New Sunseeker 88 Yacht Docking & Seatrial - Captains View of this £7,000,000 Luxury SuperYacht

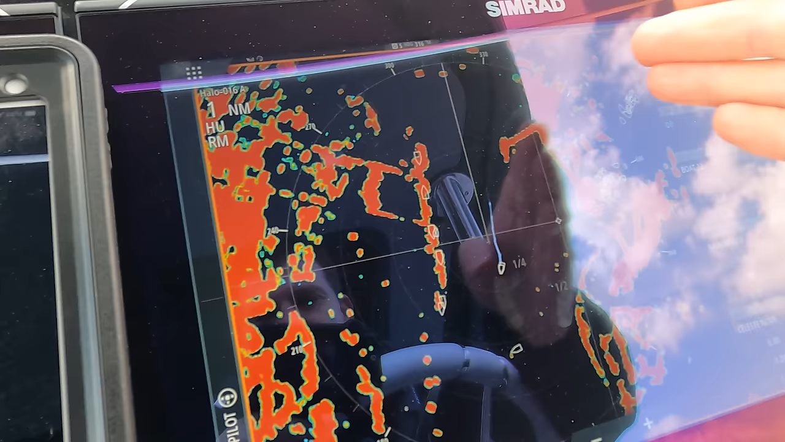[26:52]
You see the defined edges of the channel. This is the AIS track.
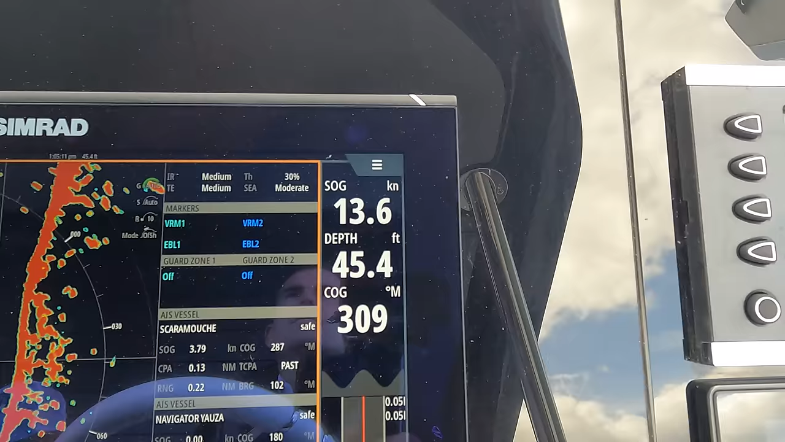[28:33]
now coming down to about 13 and a half knots. We're dropping off to about 150 litres an hour per engine.
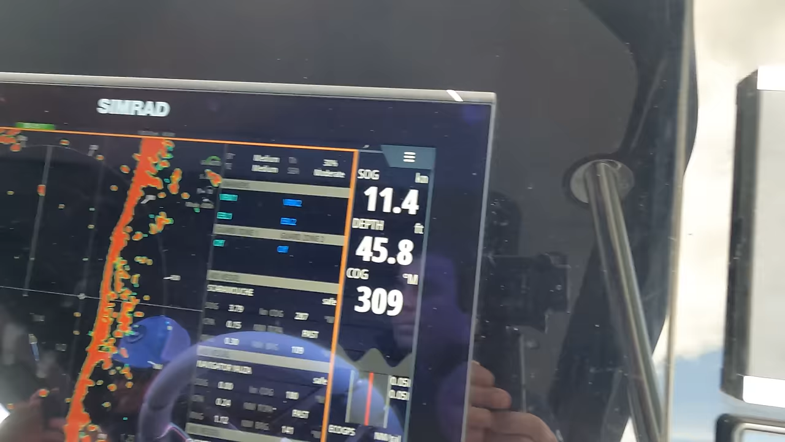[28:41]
Reducing further, we're down to about 11.5.
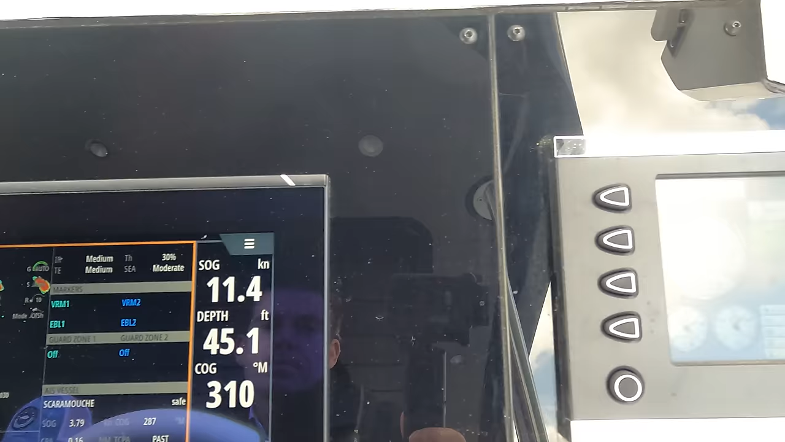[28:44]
This is typically the cruise speed on the boat, and she's down to about 100 litres an hour now per engine.
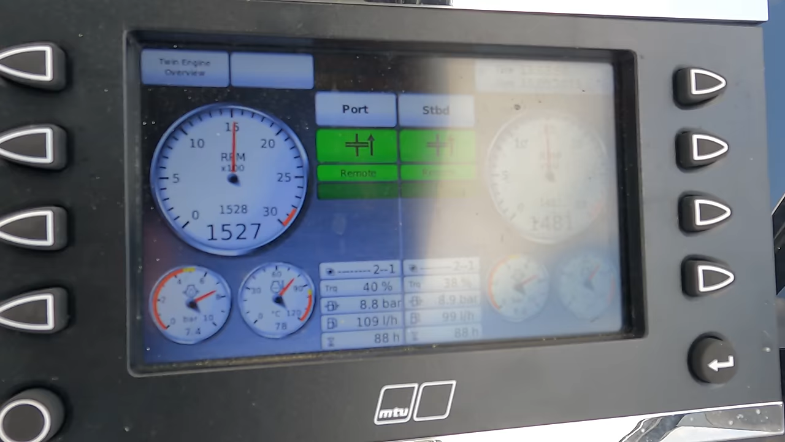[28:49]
You can see the display in the middle there at the bottom.
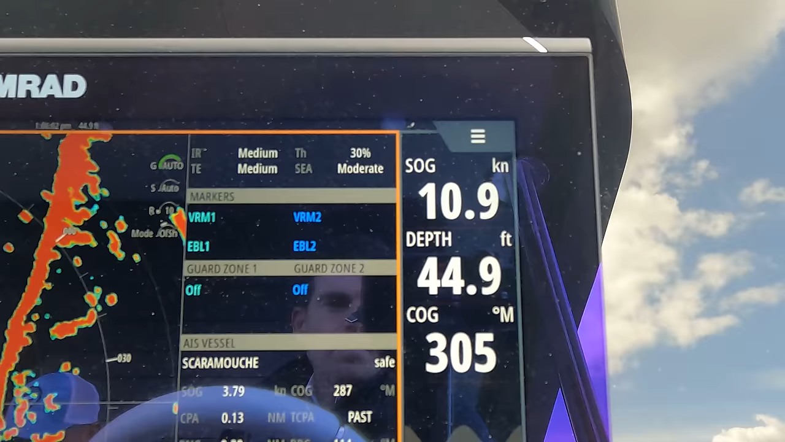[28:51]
We drop further now down to 11 knots. This reduces it by 25%, down to 75 litres an hour.
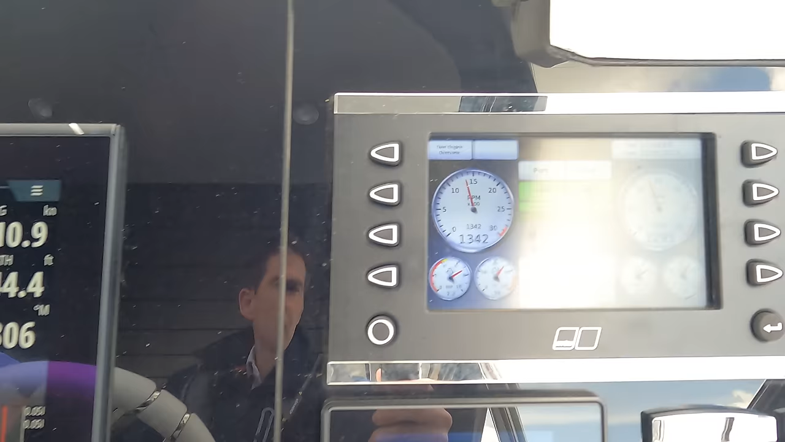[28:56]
So that 11 to 11.5 knots is really important.
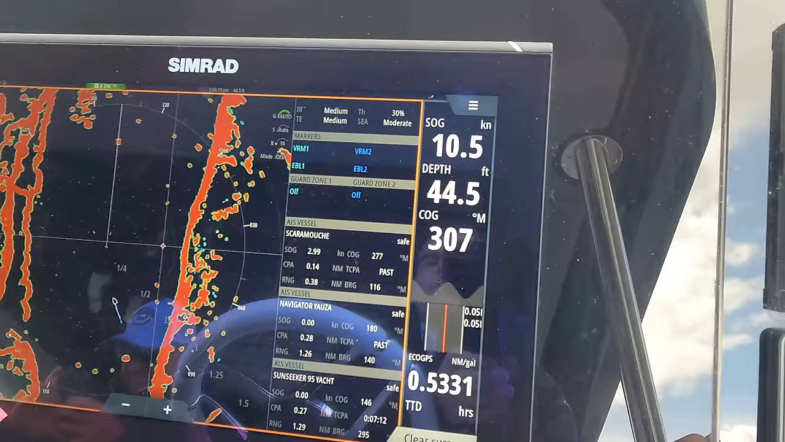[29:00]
And then further down to 10.5 knots, we drop to 70 litres an hour, diminishing returns at this point. So I would generally run the boat a little bit faster.
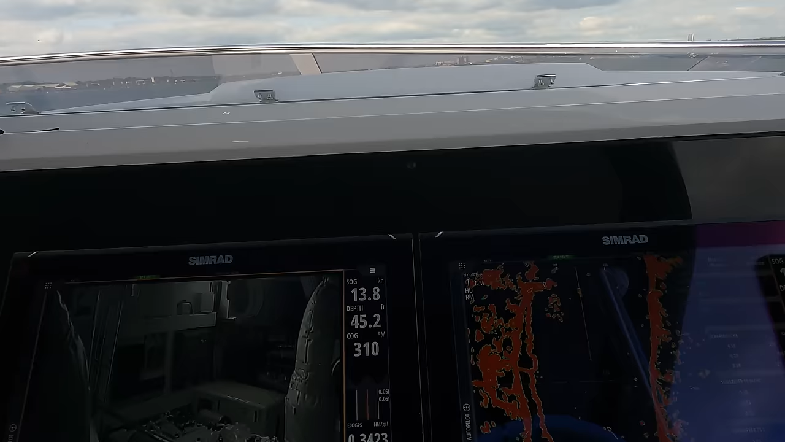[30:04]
So I've been just showing you a few different speeds on the chart plotter there and also the fuel burn.
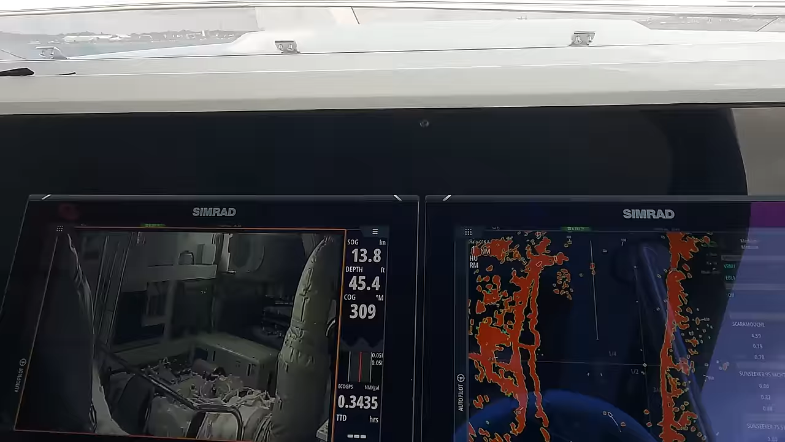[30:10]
We're running here at the moment, you can see, just under 14 knots,
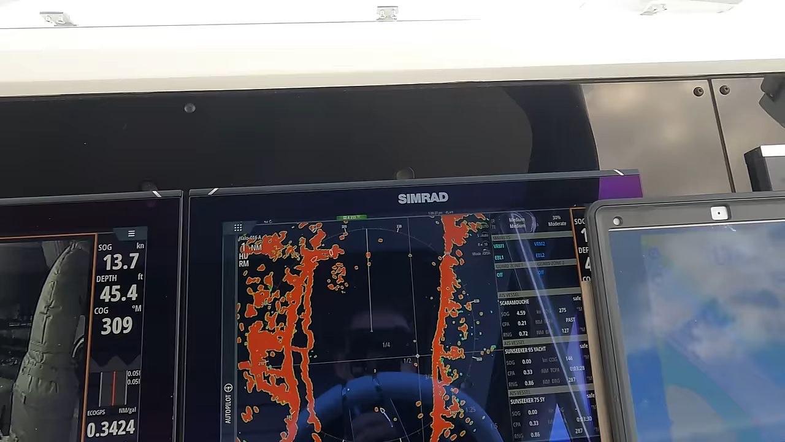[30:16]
punching some tide today, and we're doing
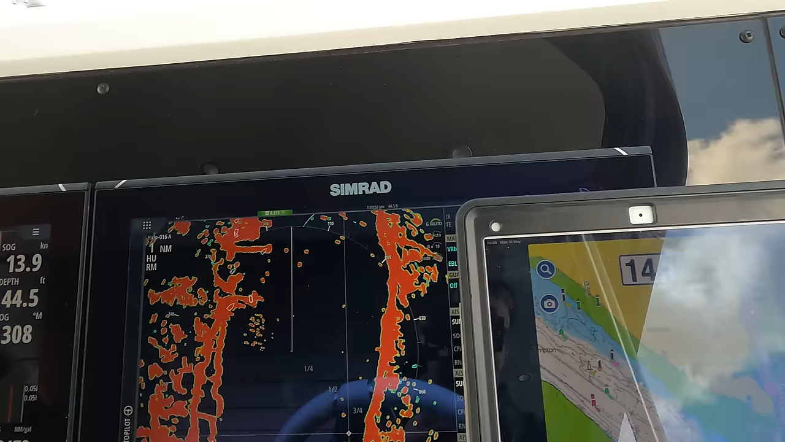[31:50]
So our plan has come up here. You can see where we are on the plotter. We will be entering into the Itchen River here in the not too distant future.
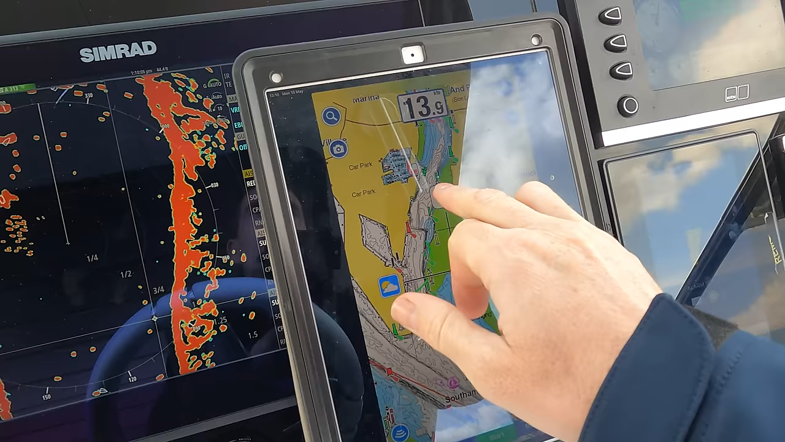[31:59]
A little short run up here into Ocean Village. Here's a nice city side marina.